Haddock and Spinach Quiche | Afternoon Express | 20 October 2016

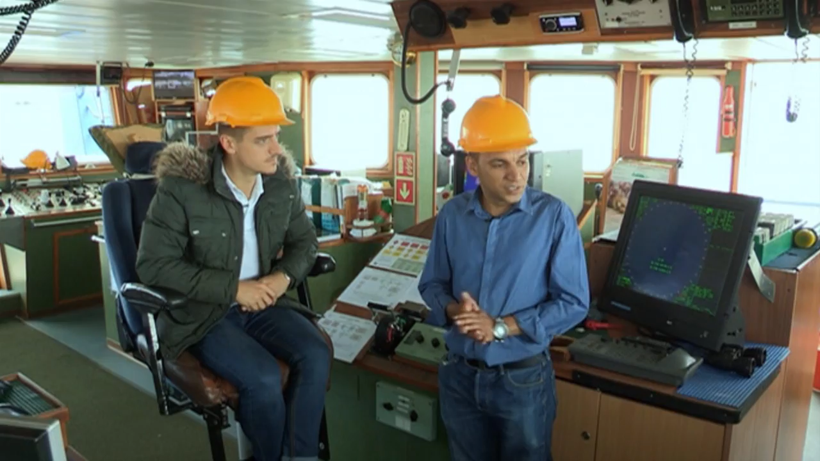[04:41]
This is where all your fish finding takes place as well as your navigation. You have your echo sounder as well as your net monitors.
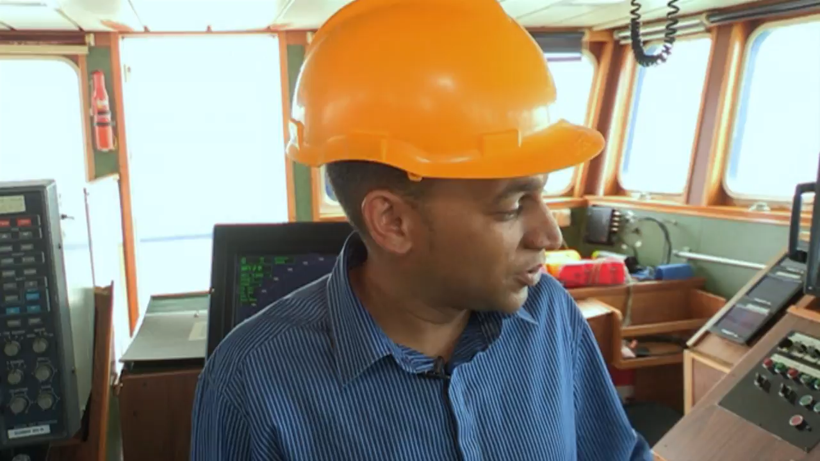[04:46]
How exactly does the echo sounder work? The echo sounder helps us to find fish because it sends out pulses.
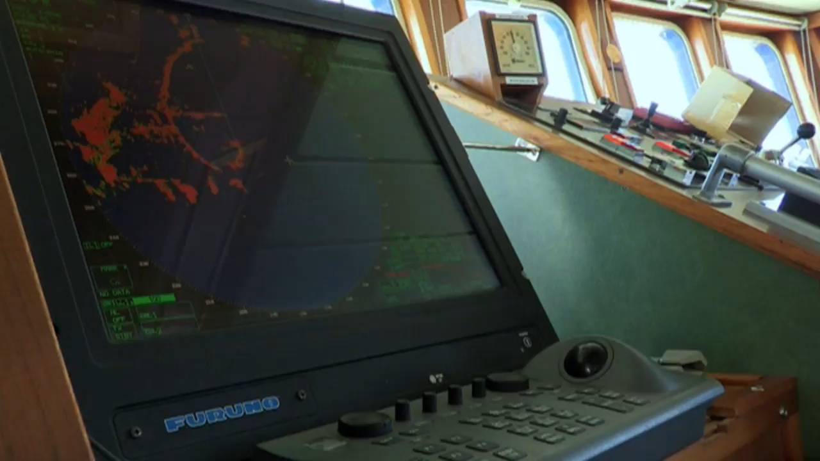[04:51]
That essentially gives you the depth of your water at any given time, but also your fish gives you a certain distinct type of echo,